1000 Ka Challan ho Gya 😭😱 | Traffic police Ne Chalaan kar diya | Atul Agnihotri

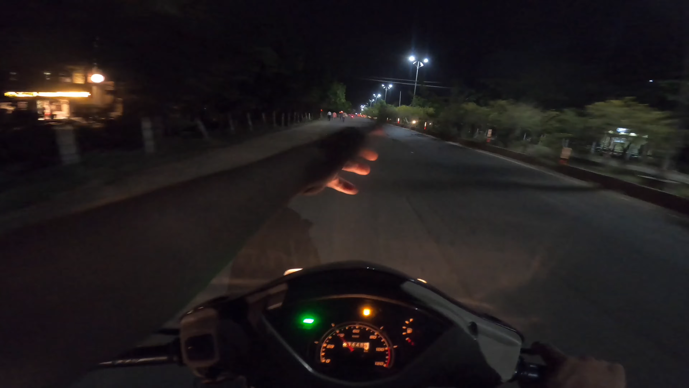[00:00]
यार देखो जवान की थी काली भाई, बोलते ही पानी आने लगा। देखो और भाई सब बड़े देखो कैसे लटकी हुई है गाड़ी पे भाई साहब।
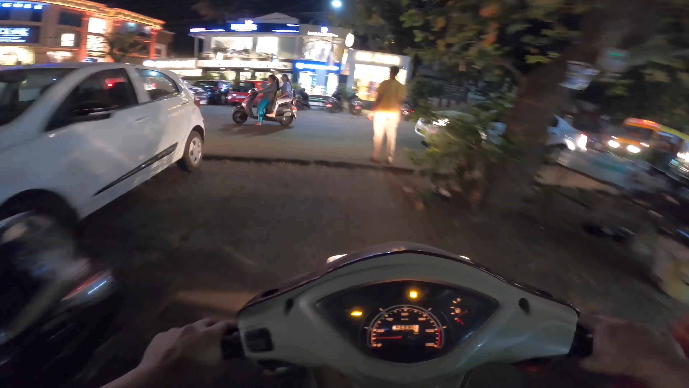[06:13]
ओ भाई भाई भाई, भाई नहीं, नहीं, नहीं नहीं नहीं नहीं नहीं, कहां से निकल गए वो? ये बिन मौसम की बरसात क्यों हो रही है, कोई बताएगा मेरे को?
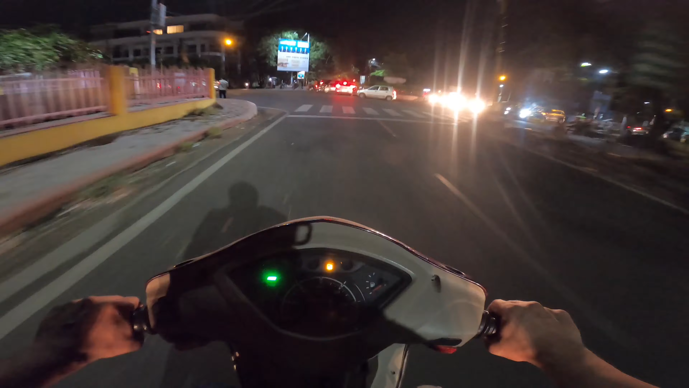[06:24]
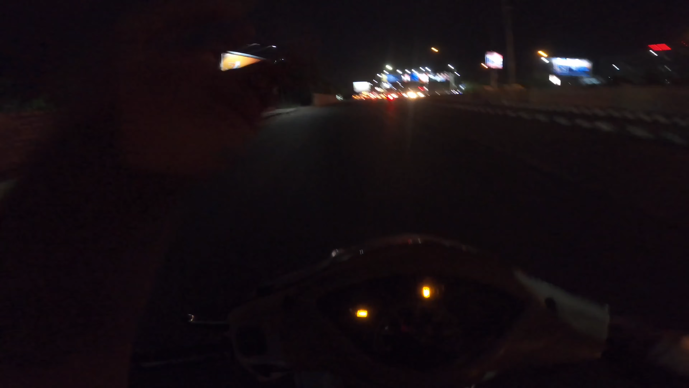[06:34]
कैमरा कभी बंद हो जाता, चलते चलते बंद हो जाता, फिर इसकी बैटरी निकालो, फिर से चालू करो, इतनी बड़ी प्रॉब्लम भाई।
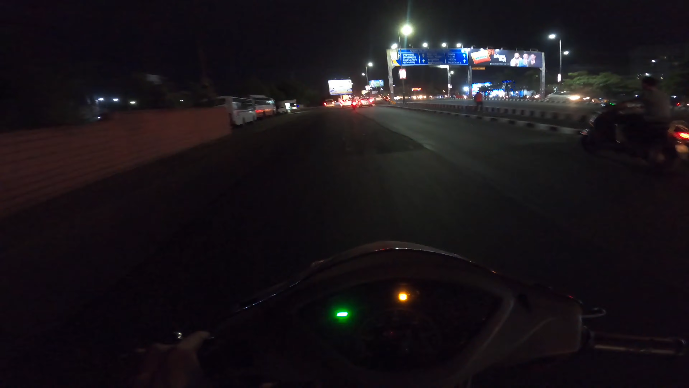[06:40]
अभी मुझे आप लोग एक ब्रिज दिखाना था, जहाँ पे आपके पास अगर सस्ती बाइक है तो आप सुपर बाइक की फीलिंग ले सकते हो। वहाँ से निकालो, थोड़ा टोटल तेज करो और आपको सुपर बाइक वाला साउंड मिल जाएगा।
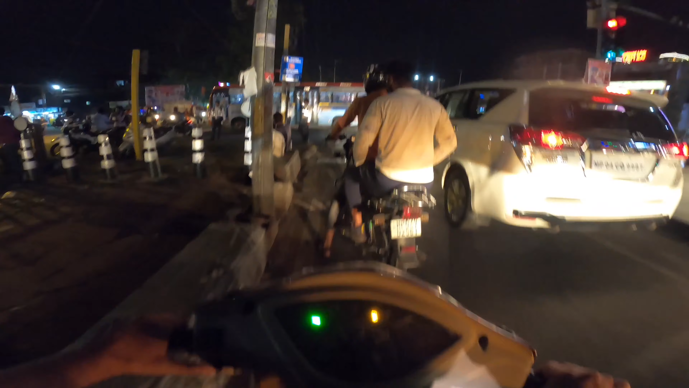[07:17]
हेलो भैया, इधर कर लो ना, इधर जाने दो, तो रास्ते में खड़ा कर लेते हो, हद होती है भाई।
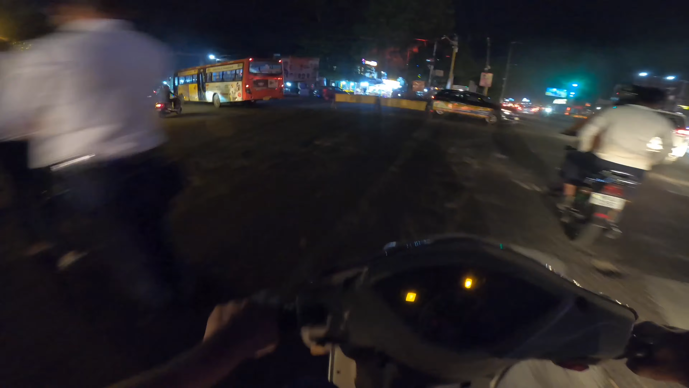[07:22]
कहाँ लगाओ बे? तू आगे खड़े रह भैया, मैं तो मेरे को बोला कहाँ ला दिया, यहाँ कलेजी पथरी में लगाएगा।
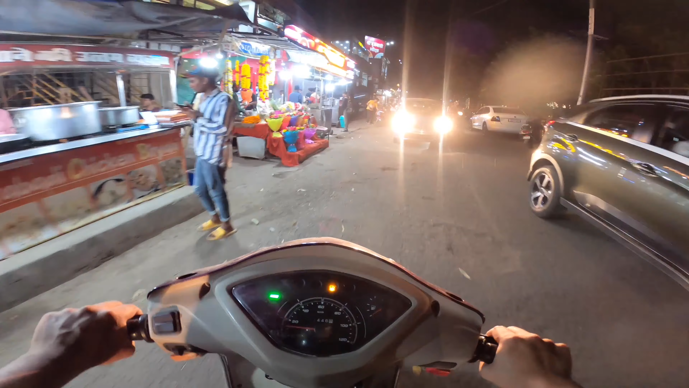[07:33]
वाह यार, छी छी छी छी, इधर पानी तेज हो गया, कैमरा निकालना पड़ेगा, कहीं लगाऊं क्या भाई?
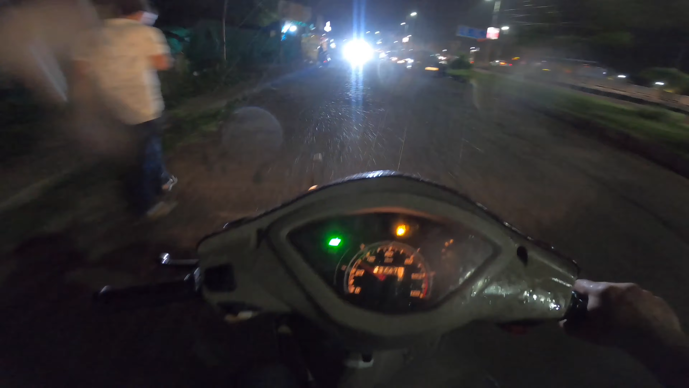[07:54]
स्टैंड नहीं लगाया। हो गया, लग गया अपने आप, देख ले। ठीक है भाई साहब, कैमरे को बचा के भोलेनाथ, बंद हो जाओ थोड़ी देर।